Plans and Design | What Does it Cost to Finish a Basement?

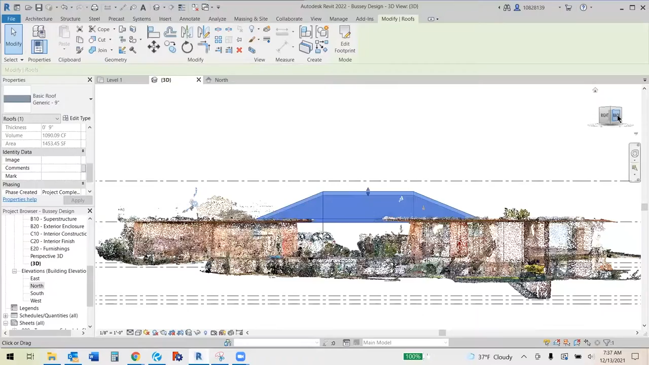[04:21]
structure or what it is when we're starting with the design. So from there we can load that model into our 3D design software and actually
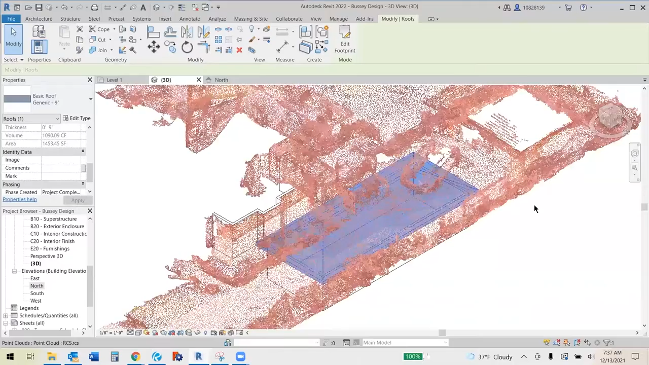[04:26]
be able to lay out the floor plans and do the actual design.
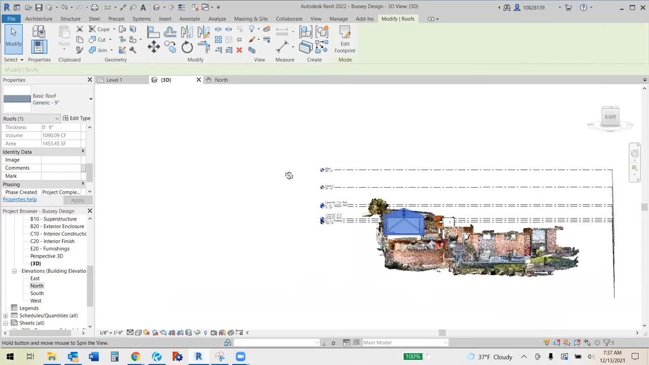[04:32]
So the next member of the team that we'll use and we'll work with is the actual structural engineer.